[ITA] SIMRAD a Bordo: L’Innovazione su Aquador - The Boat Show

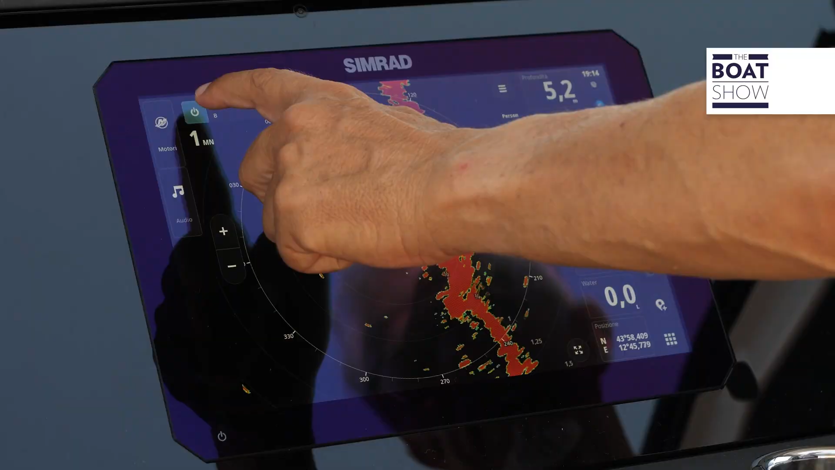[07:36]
Per risparmiare energia, posso mettere il radar nella modalità stand-by. Il ritorno in attivo è rapidissimo.
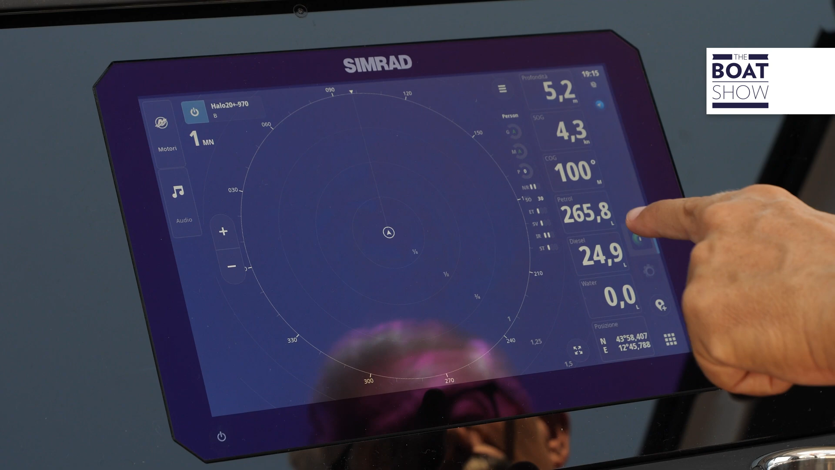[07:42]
Guardate, meno di un secondo. E anche se spegnessi completamente il radar, comunque la sua attivazione avverrebbe in pochi istanti.